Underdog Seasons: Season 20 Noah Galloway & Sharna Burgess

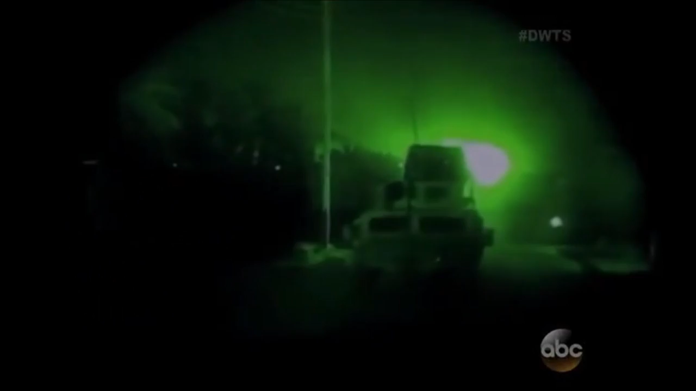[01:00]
We were driving down the road in the middle of the night, had our night vision on, couldn't see anything.
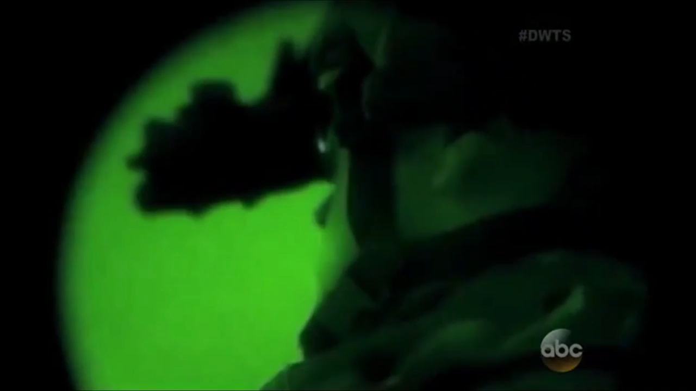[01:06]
But one thing I didn't see that night was a tripwire that was stretched across the road. And when my front tires hit this tripwire,